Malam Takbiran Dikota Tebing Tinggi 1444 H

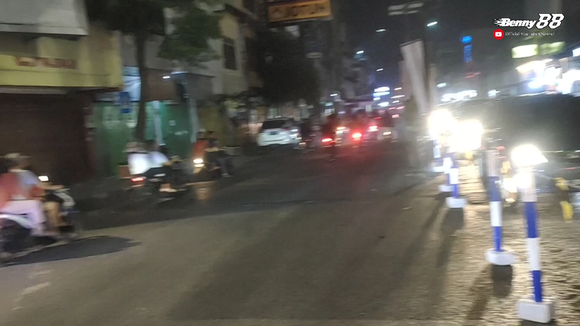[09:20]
Ini dapat teman-teman saksikannya, suasana di simpang ampat Kota Tinggi Tinggi.